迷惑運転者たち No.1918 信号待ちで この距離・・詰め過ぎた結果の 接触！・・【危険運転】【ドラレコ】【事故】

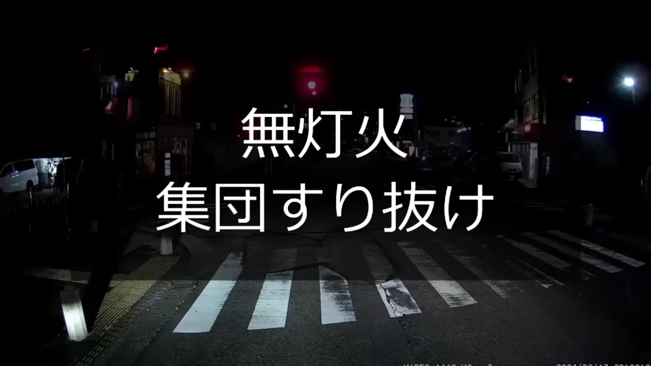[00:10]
引き殺して追いつかねえもんなトラックじゃな。2代目だか3代目だかこれ無灯火なんだよな。
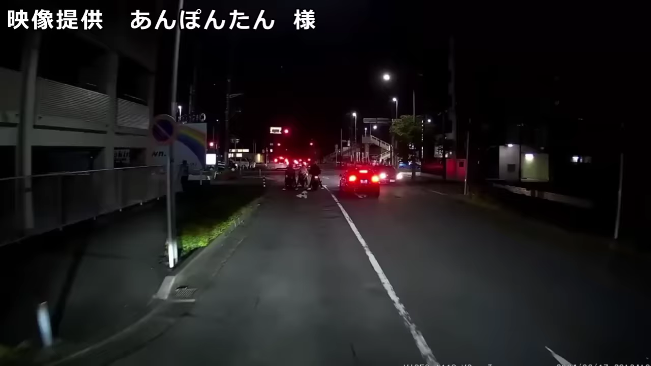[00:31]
あ、これブレーキ効かないふりして後ろから全部追いつけちゃうか片っ端からな。いやーこういうの この真ん中のこいつなんかあれだね、ナンバー完全に真上跳ね上げちゃうね。